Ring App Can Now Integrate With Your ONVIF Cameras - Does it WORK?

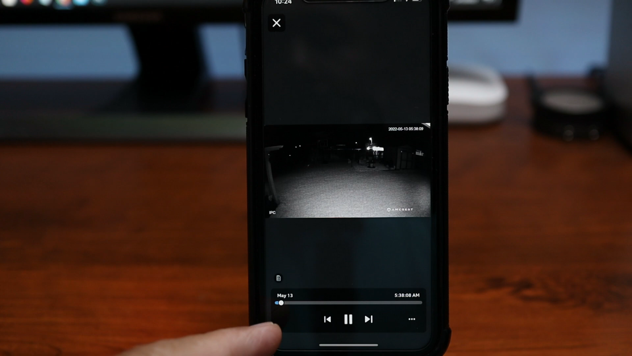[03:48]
And you will see here there are just motion events because the smart person detection is not reliable in both cameras that I've tested.